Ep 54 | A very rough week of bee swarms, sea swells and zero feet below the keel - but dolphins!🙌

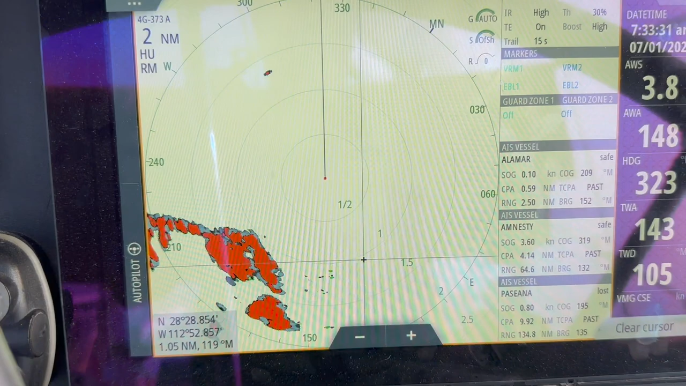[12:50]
Radar is working, and this is us, and there's something up there that we don't know what it is.
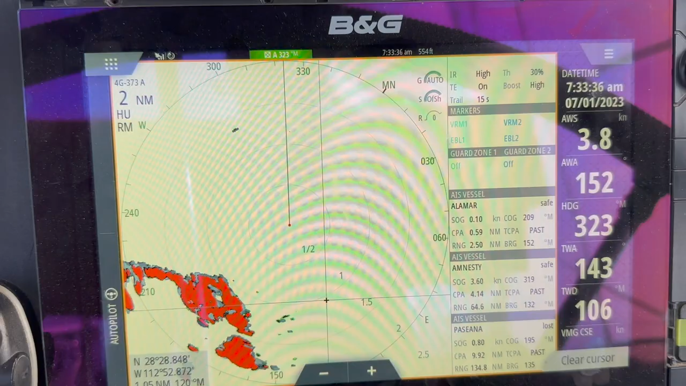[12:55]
It's not land, so it's got to be a boat. And since we can't see anything in this foggy day, very happy to have radar.